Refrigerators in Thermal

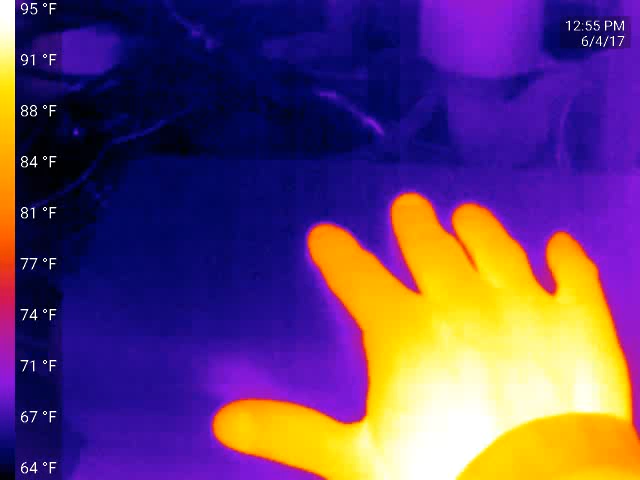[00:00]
On screen: scale top 95°F, scale bottom 64°F
Okay, it's the Seat Compact Pro. There you go. There's a little bit of a heat signature there for my hand.
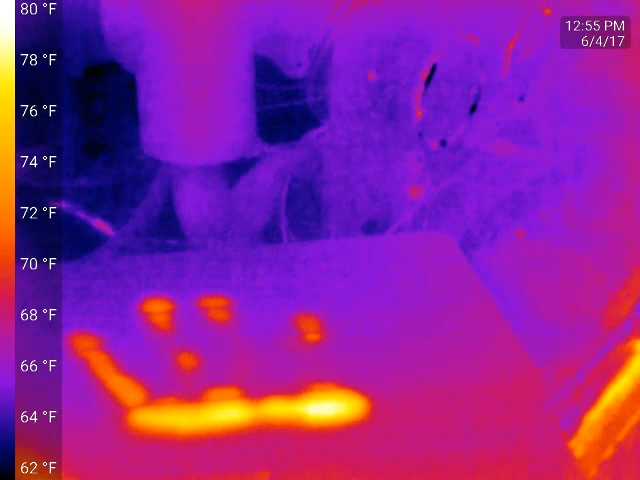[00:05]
On screen: scale top 80°F, scale bottom 62°F
It's pretty sensitive.
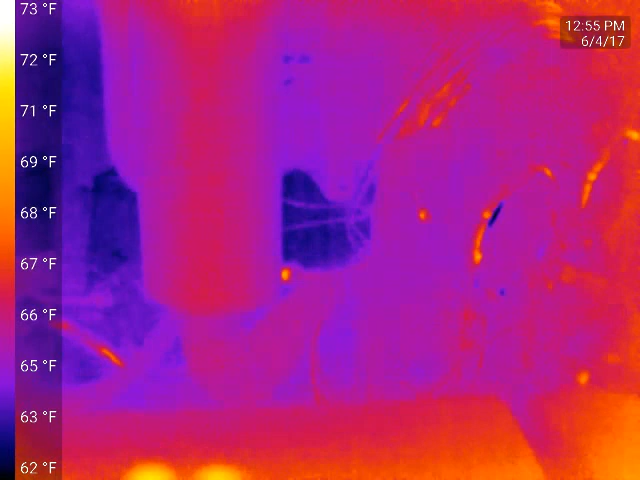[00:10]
On screen: scale top 73°F, scale bottom 62°F
So it's on auto scaling, I guess. And I'm going to turn on my fridge. I've been away for a week.
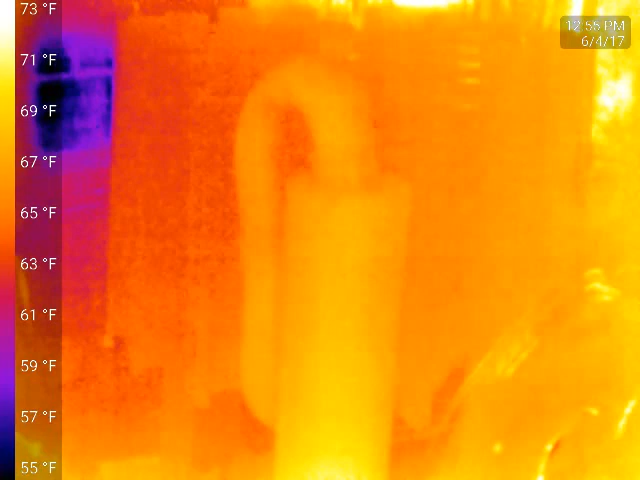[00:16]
On screen: scale top 73°F, scale bottom 55°F
It's a little grainy right now. We don't have a large temperature differential right now.
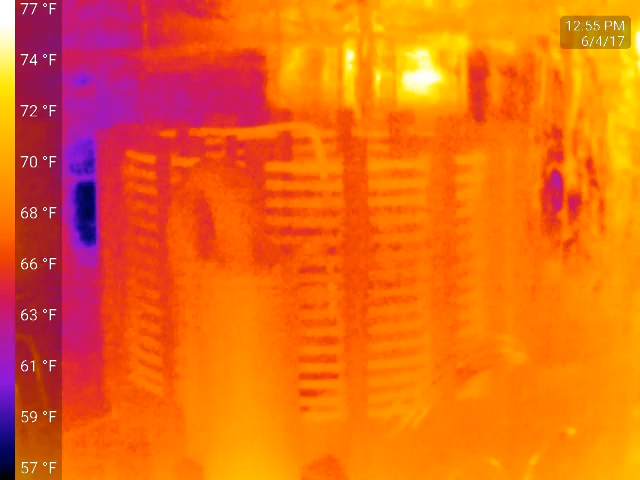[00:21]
On screen: scale top 77°F, scale bottom 57°F
And there's a lot of reflective poly-iso here.
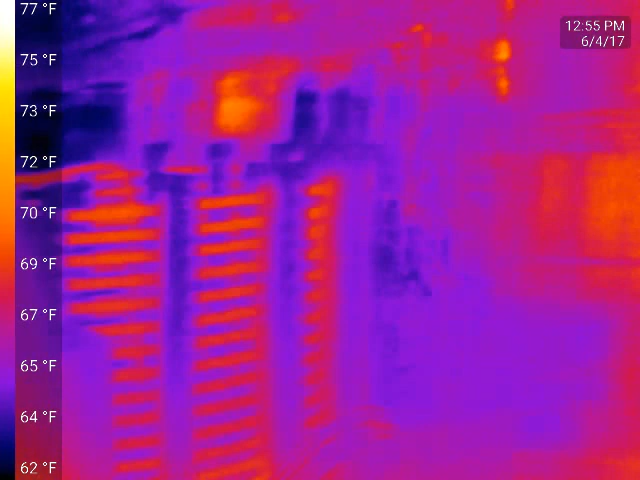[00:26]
On screen: scale top 77°F, scale bottom 62°F
But look at that. It's already starting to warm up quick.
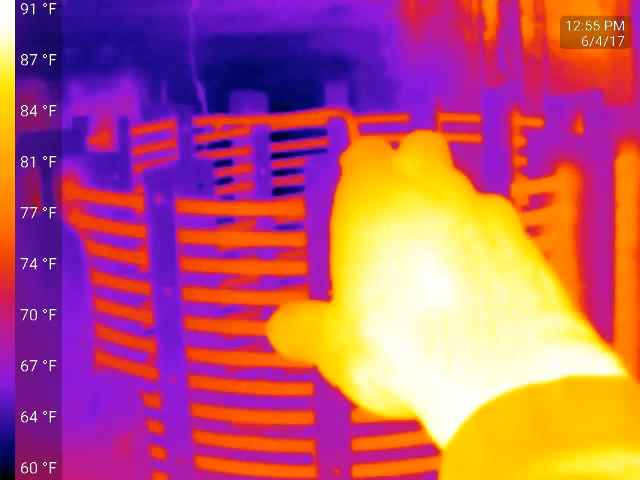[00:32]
On screen: scale top 91°F, scale bottom 60°F
Now it's not warming up to even really feel yet. But it's definitely warmer than the surrounding environment. Wow! That doesn't take long.
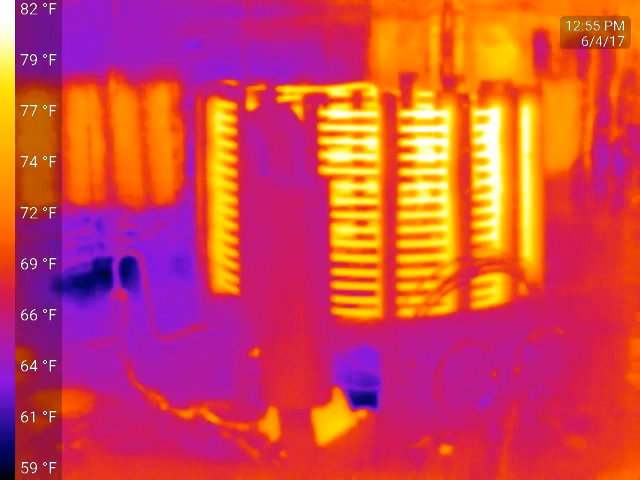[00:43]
On screen: scale top 82°F, scale bottom 59°F
You know, for the first few seconds to, you know, even up to a minute or two,
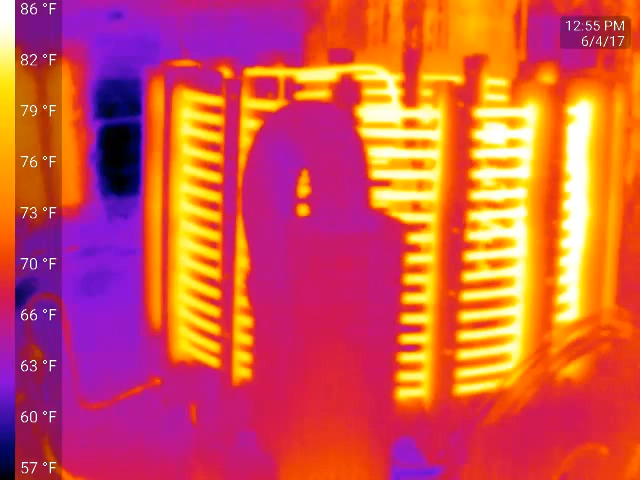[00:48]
On screen: scale top 86°F, scale bottom 57°F
there's probably just hot gas flowing through that until it starts to back up through the cap tube.
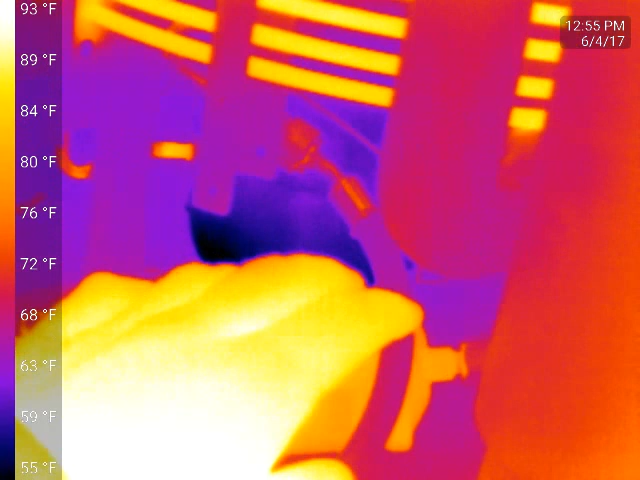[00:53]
On screen: scale top 93°F, scale bottom 55°F
But now there's emissivity differences here. This is shiny copper.
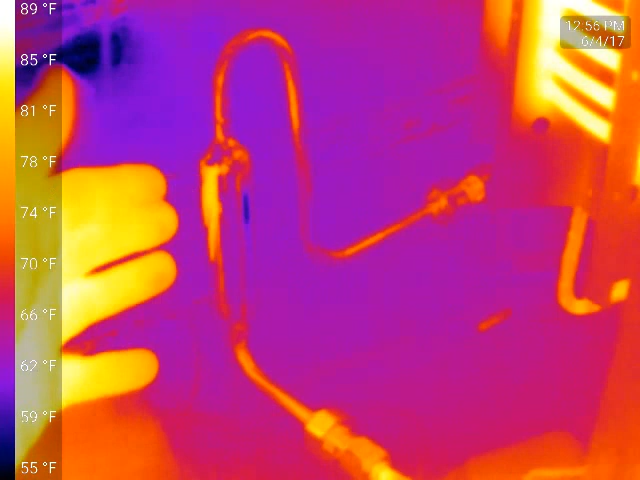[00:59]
On screen: scale top 89°F, scale bottom 55°F
You can see the reflection in my hand.
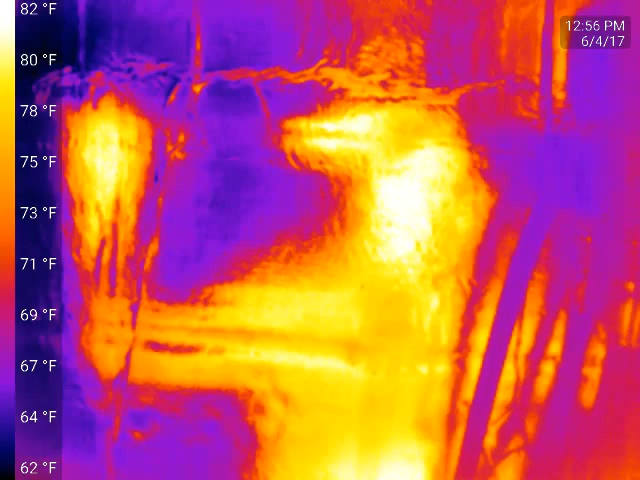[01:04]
On screen: scale top 82°F, scale bottom 62°F
You can see kind of a crappy reflection there in the poly-iso. It's a little ripply.
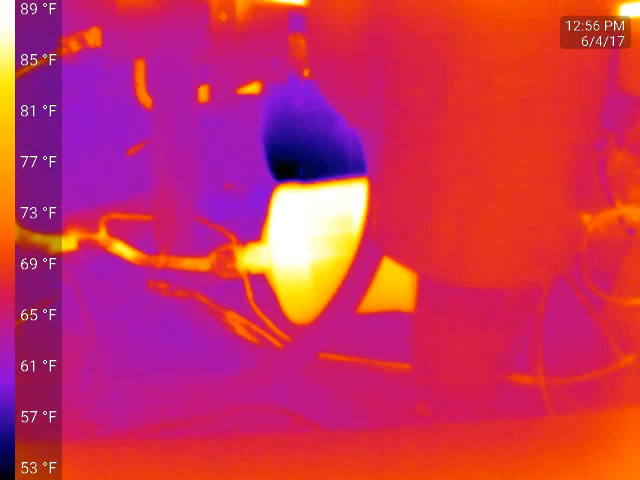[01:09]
On screen: scale top 89°F, scale bottom 53°F
But that's pretty neat. Kind of cool to see.
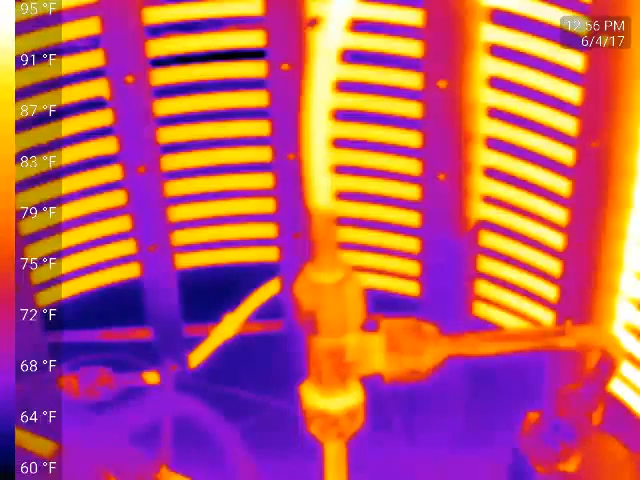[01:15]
Here you can see the difference. I should probably focus this a little bit.
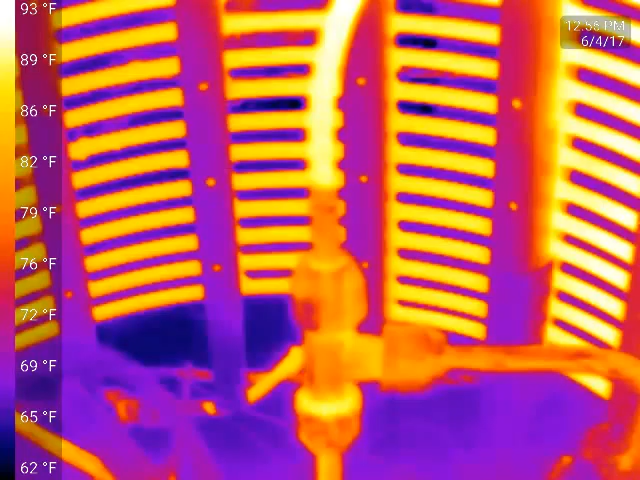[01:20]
There we go. This is the brass fitting down here.
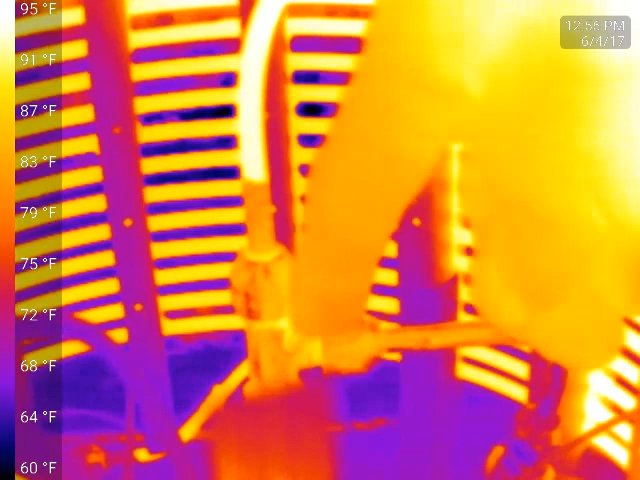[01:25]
On screen: scale top 95°F, scale bottom 60°F
Brass T, quarter-inch flare. And then copper-inch line coming out of it. That's where the black paint starts.
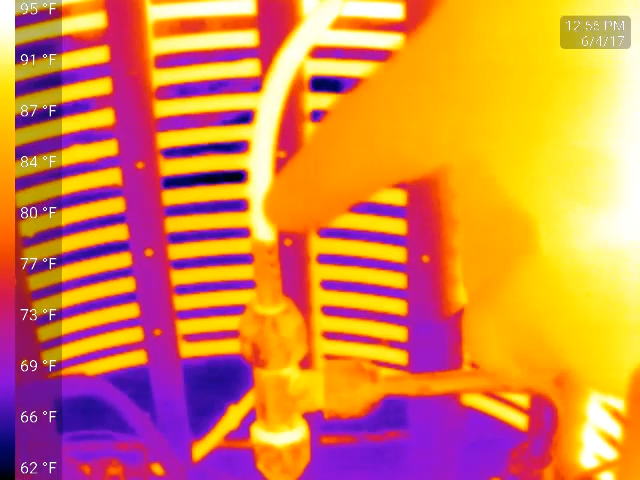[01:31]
So that's why it shows up so much warmer, even though it really isn't. But as far as the black body goes, it shows up a lot warmer because we're set at emissivity of about 0.97 right now.
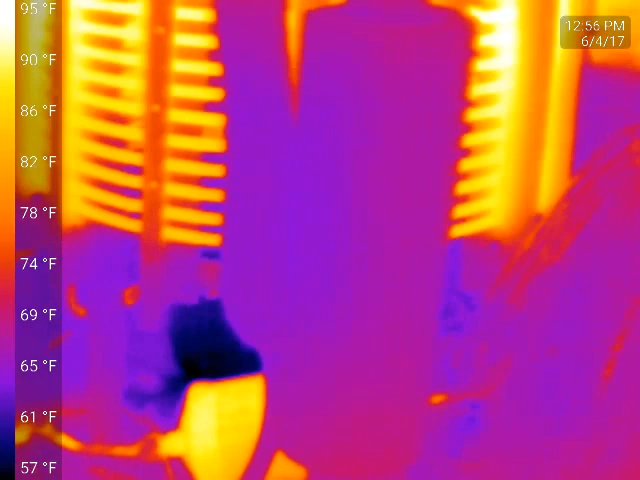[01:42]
On screen: scale top 95°F, scale bottom 57°F
So it's pretty cool.
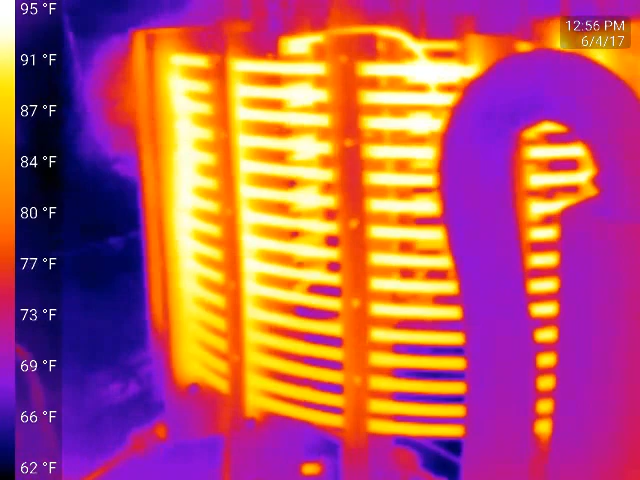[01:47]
On screen: scale top 95°F, scale bottom 62°F
If I narrow the band a little bit once this thing comes to some sort of an equilibrium, I probably should be able to show some sub-cooling. Here in a short time, though, you'd be able to see that the top loop from this
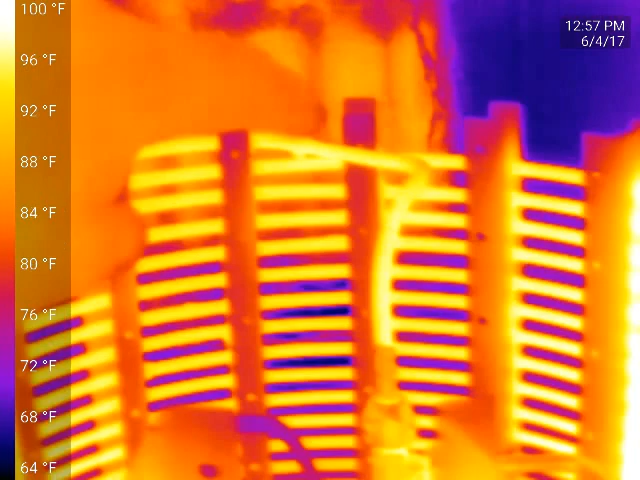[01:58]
On screen: scale top 100°F, scale bottom 64°F
discharge off the compressor about the top loop will be a good bit brighter and hotter than the rest of it.
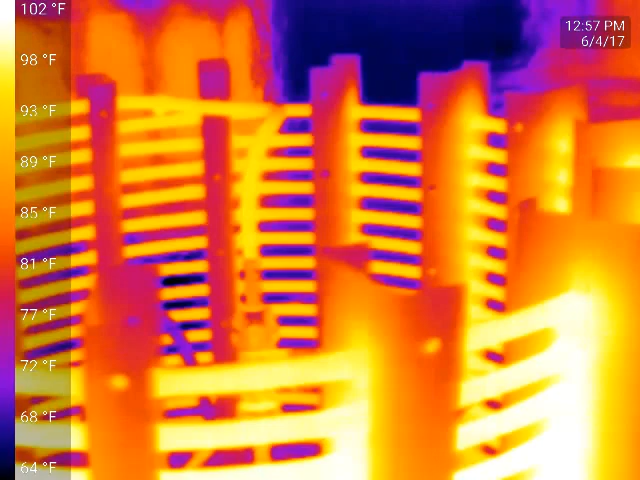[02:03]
We should be able to see on the suction line that it's cooler.
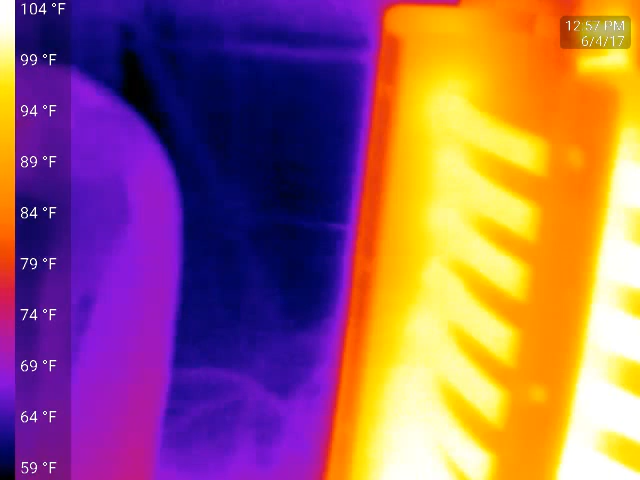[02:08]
On screen: scale top 104°F, scale bottom 59°F
Now that's not painted black or anything.